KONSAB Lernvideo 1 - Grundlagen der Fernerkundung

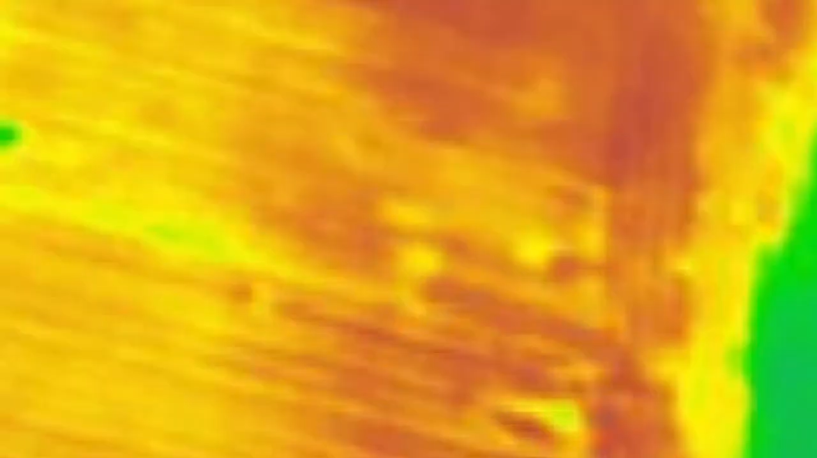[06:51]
Durchaus spannend ist auch die thermale Fernerkundung, denn sie misst die Temperatur der Erdoberfläche. Es ist grundsätzlich interessant für Forscher, aber auch für Landwirte, die die Temperatur ihres Bestandes überwachen wollen. Thermaldaten von Satelliten haben bisher leider nur eine sehr geringe räumliche Auflösung von 100 Metern und mehr.